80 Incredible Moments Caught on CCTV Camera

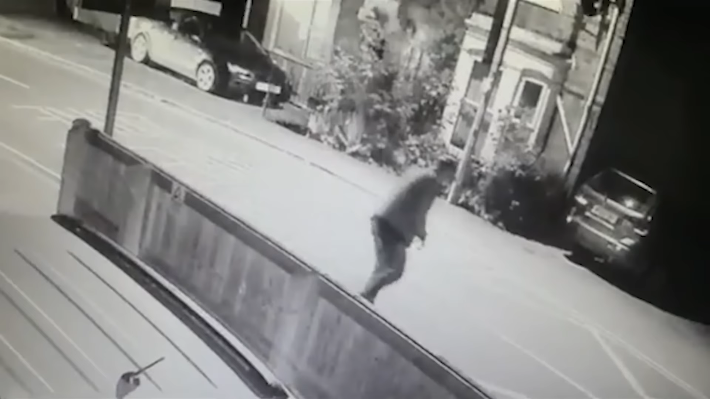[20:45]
I'm not sure what they were running from, but the guy was so exhausted he lost his fear immediately.